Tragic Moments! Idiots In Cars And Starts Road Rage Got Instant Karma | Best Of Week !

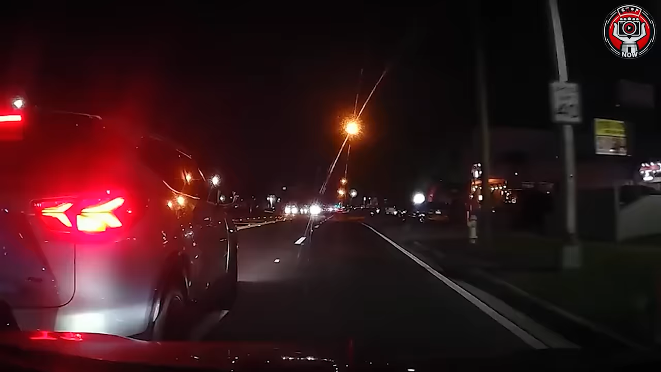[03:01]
bud. This happened in Miami, Florida. The street was 7th Street and Miami 57th Avenue.
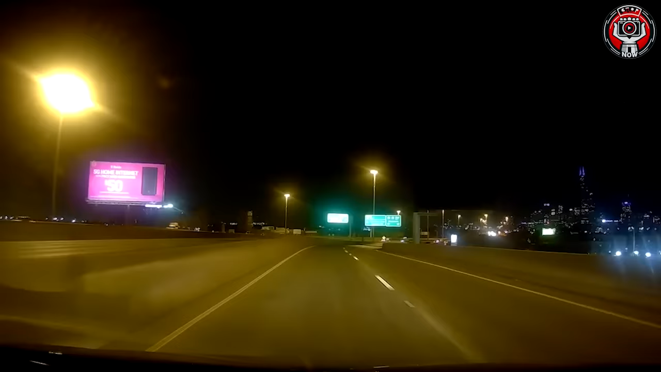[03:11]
Trying to run away after causing a collision is an idiot. He will have a certain amount of time to respond before his driver's license is suspended.
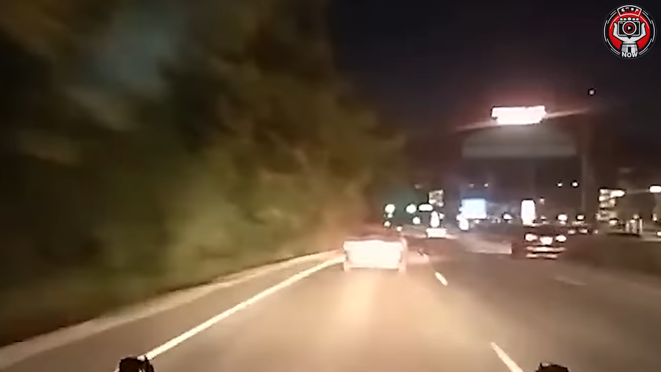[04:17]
Get that thing down. Two people, guys, and he's doing something.
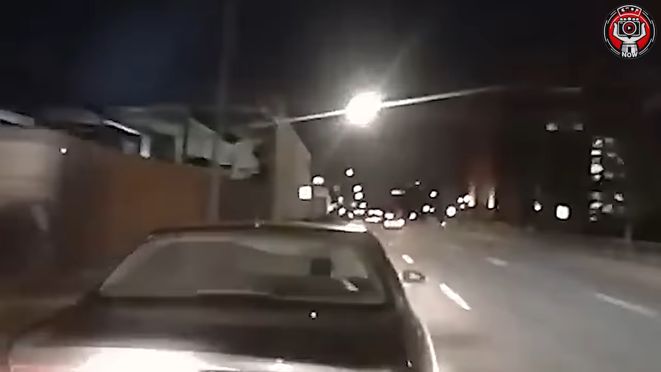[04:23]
He's reaching. How could she not dare to face the consequences of her own actions?
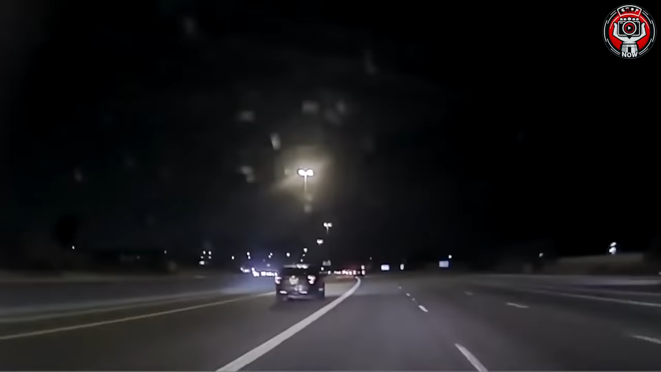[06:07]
Advising a vehicle chasing her and trying
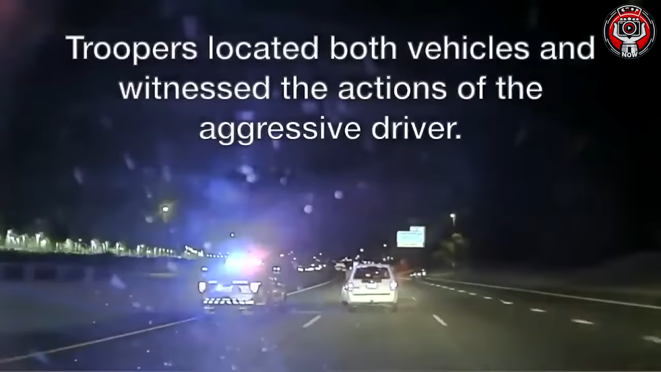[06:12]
to not stopping to hit her, keeps hitting her even though the
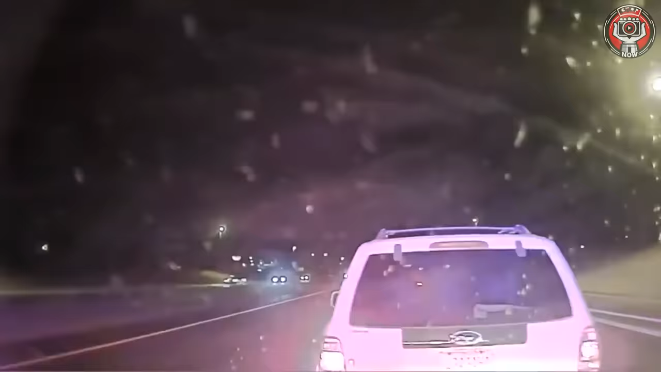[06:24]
how can you be this messed up to continue road rage as cops are chasing you?
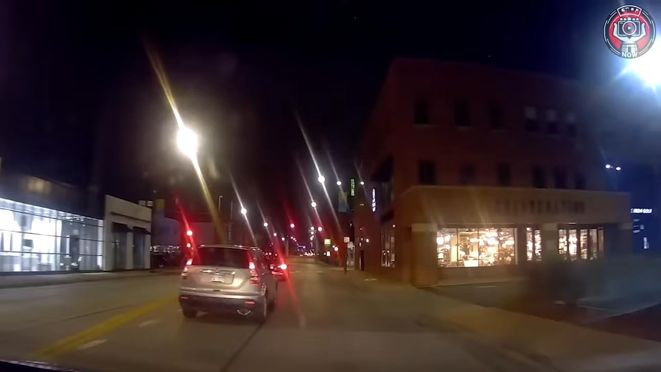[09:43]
Just pulls right in front of me.
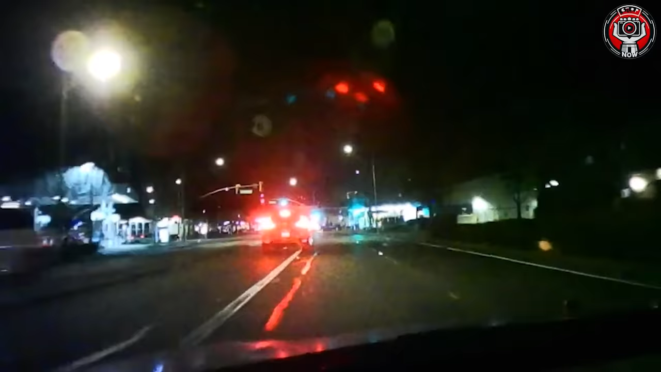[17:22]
It seems that this pickup truck driver did not notice that there was a sign in front of him prohibiting turning around.
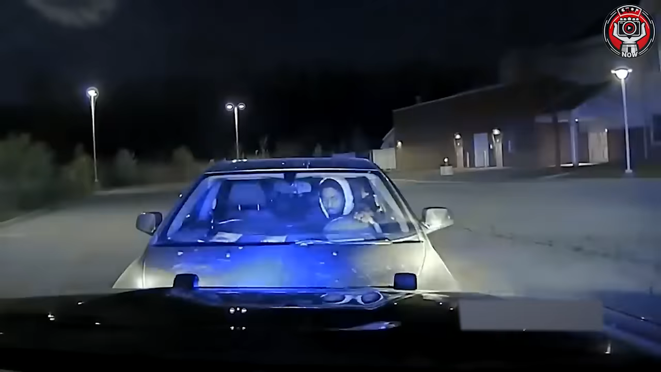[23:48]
A pursuit between police and a driver with road rage. Haha, in the end, he couldn't escape.